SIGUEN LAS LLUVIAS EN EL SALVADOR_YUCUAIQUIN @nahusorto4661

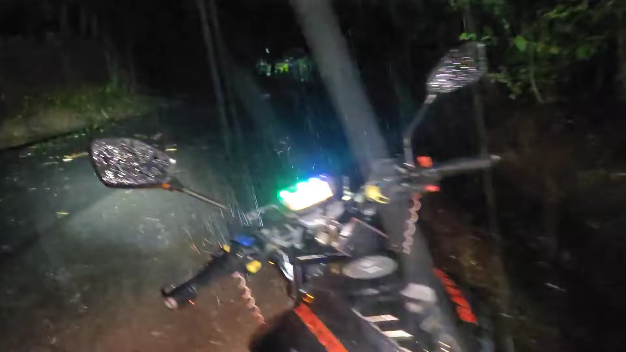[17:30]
lo que está pasando y pues que tengan mucho cuidado ya se vino el agua señores nos vamos